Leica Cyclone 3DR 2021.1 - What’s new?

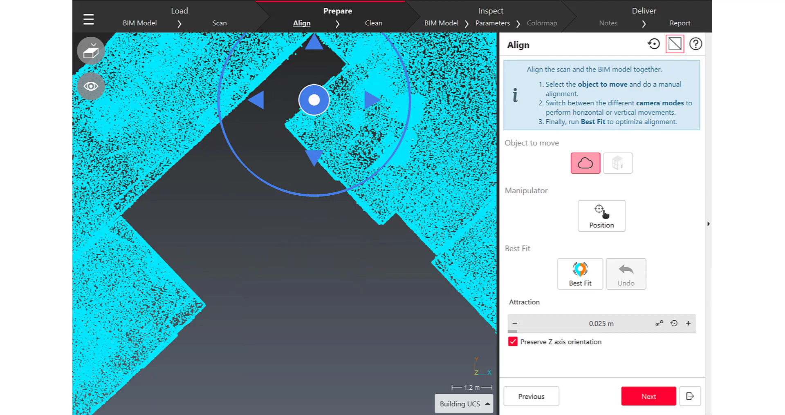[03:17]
PTS and check the contents with the new visibility toolbar.
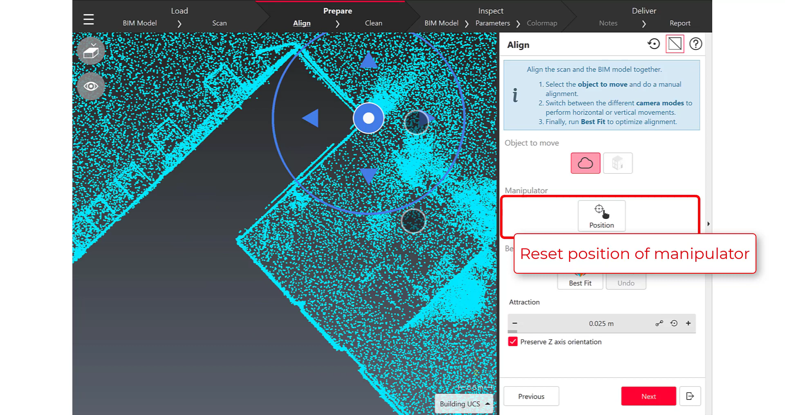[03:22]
I'm moving forward in the workflow and obviously you
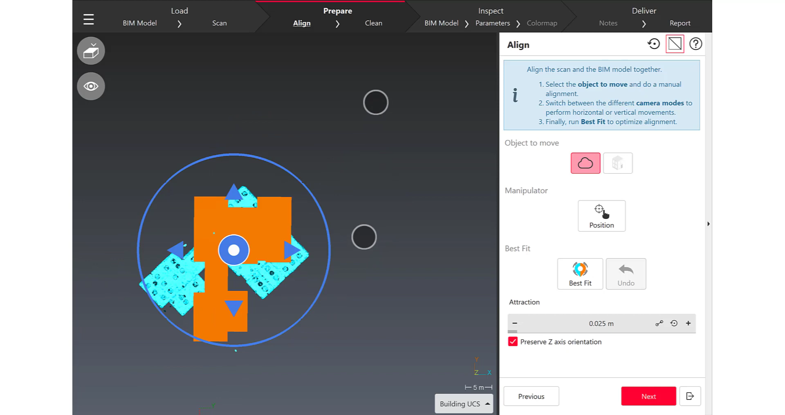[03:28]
may face a situation when the point cloud is not aligned
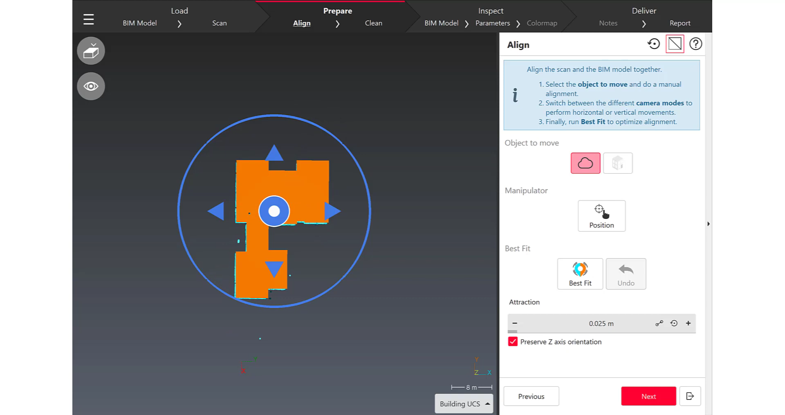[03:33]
to the BIM model also have to move the BIM model to the point cloud so you have the two possibilities in this alignment tool
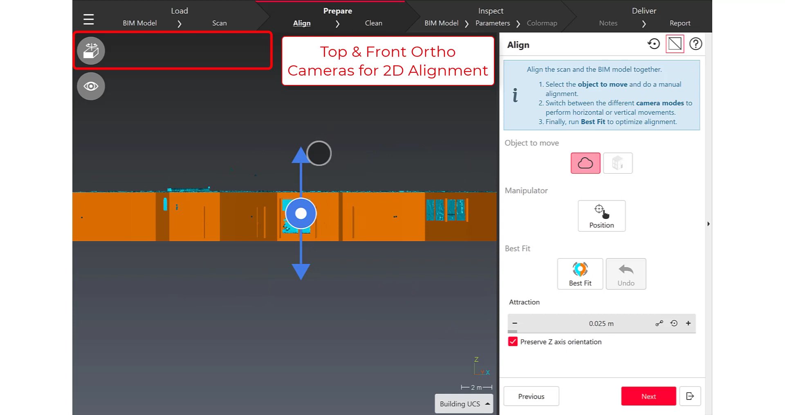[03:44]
and you can see that we reproduced the same user experience as in Cyclone Field360 or Cyclone Register 360 with the 2D alignment way
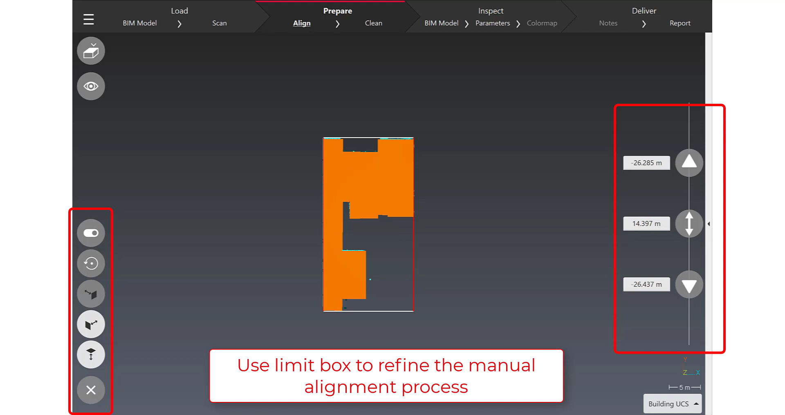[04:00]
to check and to match the two objects
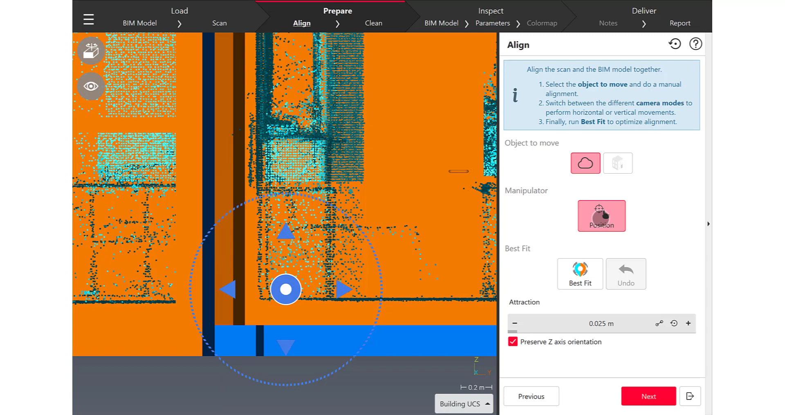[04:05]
and so after a first view of this tutorial, the Raph manual alignment that I've done,
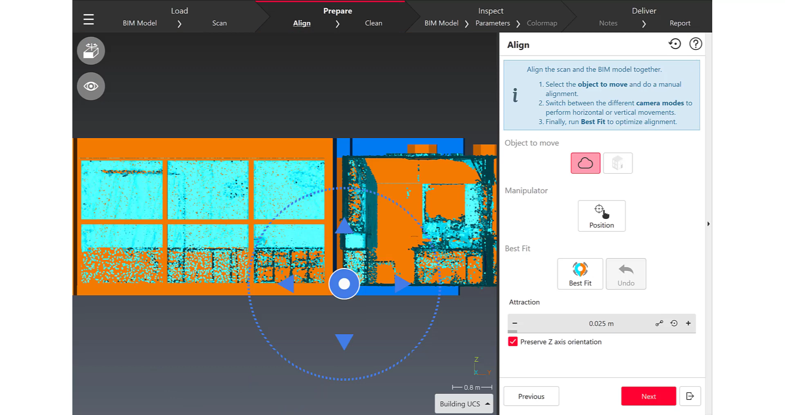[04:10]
here I'm using the new limit box
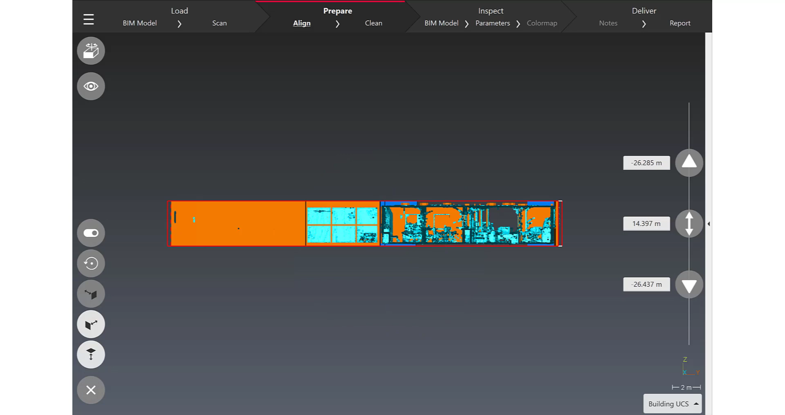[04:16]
that has been definitely upgraded for a touch usage.
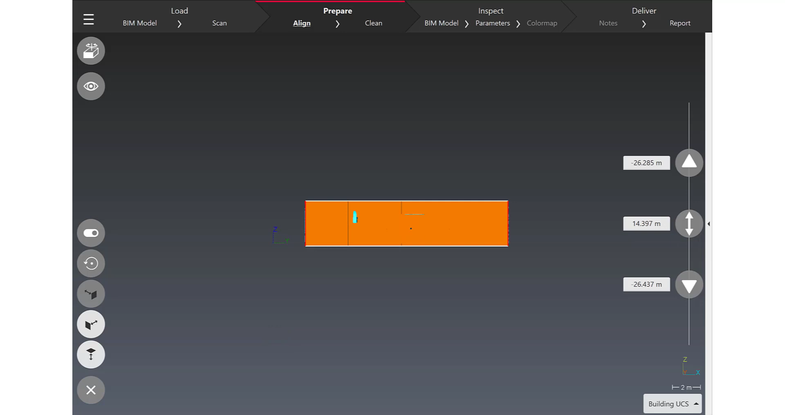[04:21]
So the ability to edit a limit box in the field when you handle the tablet with your hands and so
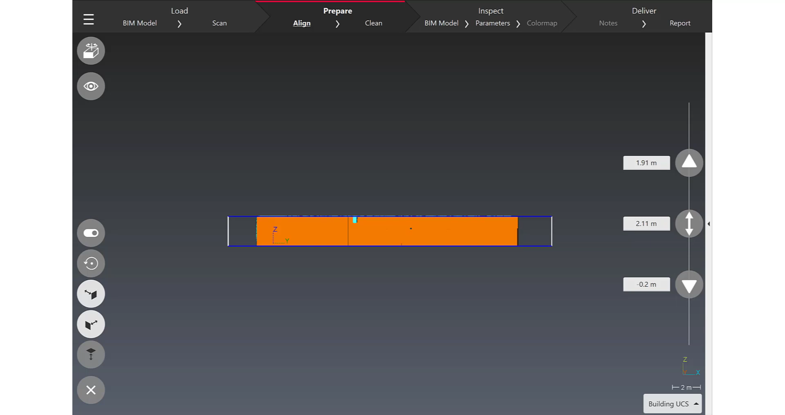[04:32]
finally thanks to this limit box i can
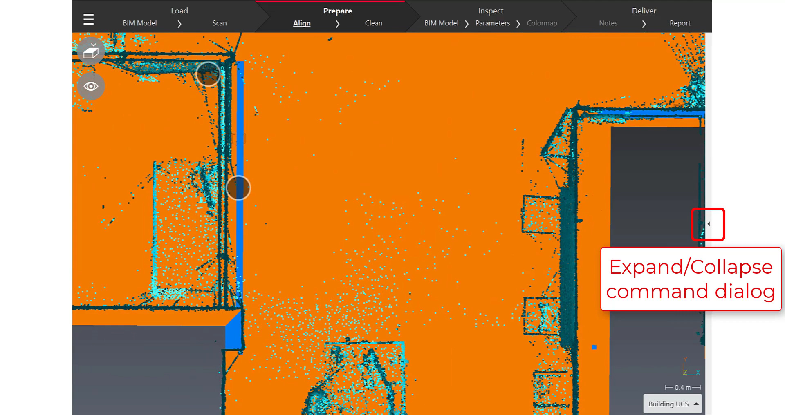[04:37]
see what happens inside my building and refine my manual alignment between the two objects
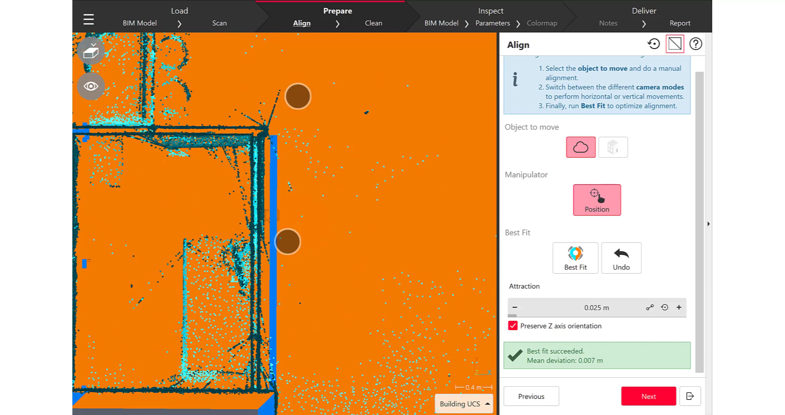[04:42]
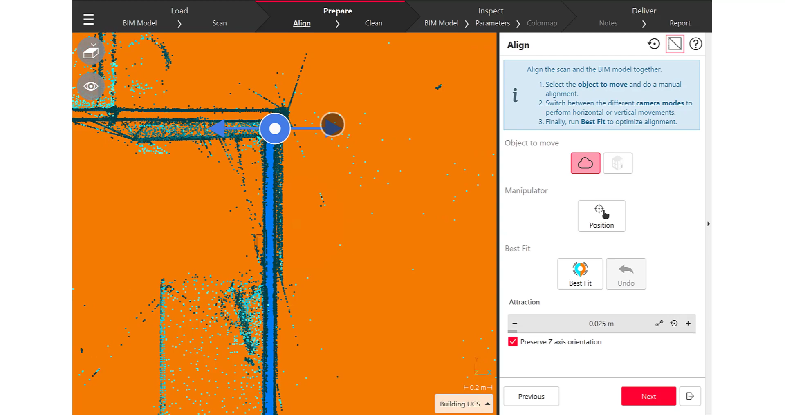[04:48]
and so obviously if you want to make an accurate comparison between the
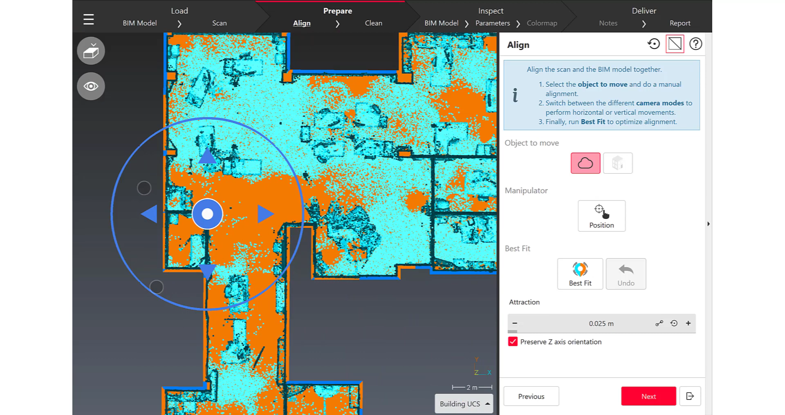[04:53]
design and the asphalt scan you have to launch
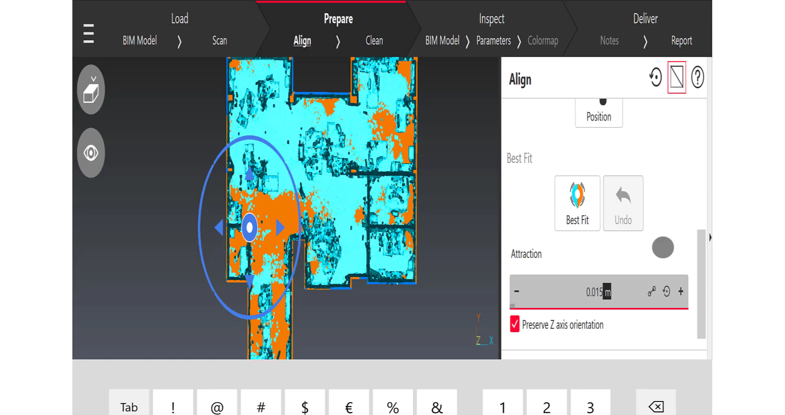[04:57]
the best fit
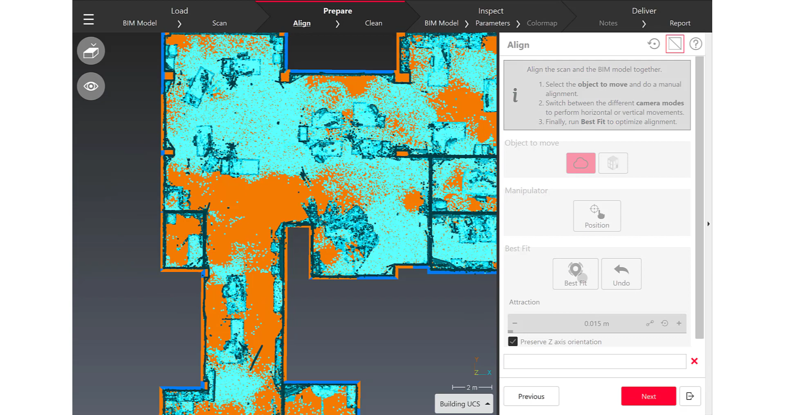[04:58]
computing and you can check the results from the best fit when you go back to the 3d view